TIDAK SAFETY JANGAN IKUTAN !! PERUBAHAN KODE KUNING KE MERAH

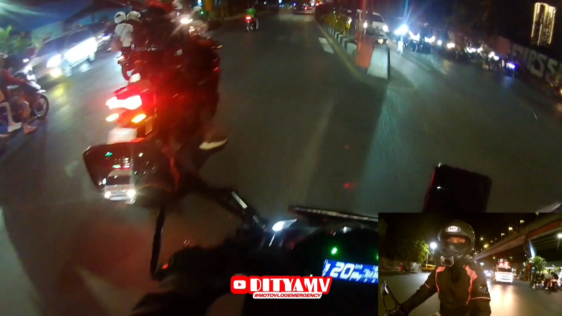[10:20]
Awas, kasih kode. Jadi total yang escort ada 4 motor.
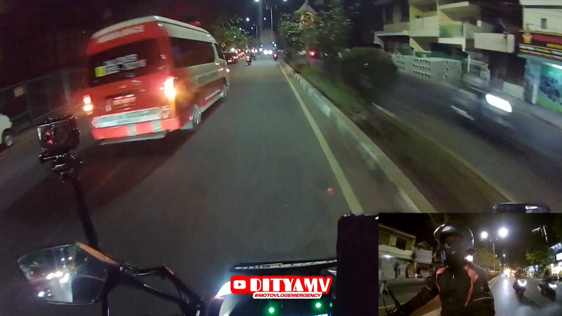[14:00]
Maju. Bisa. Awas. Jadi aku gantian sama anak-anak guys.
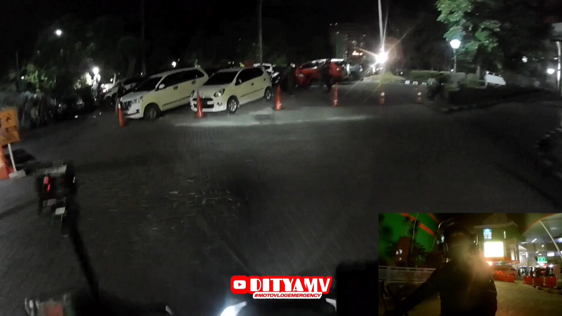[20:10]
aman sampai tujuan di RSUD Dr. Sutomo.
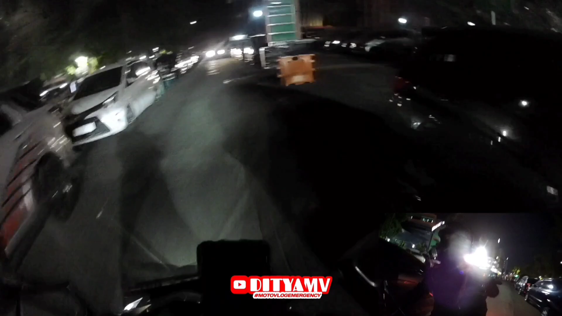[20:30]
Udah tahu lo ada ambulan dan dia posisi nggak safety. Dia ya niatnya bantu tapi dia nggak pakai spion lo guys.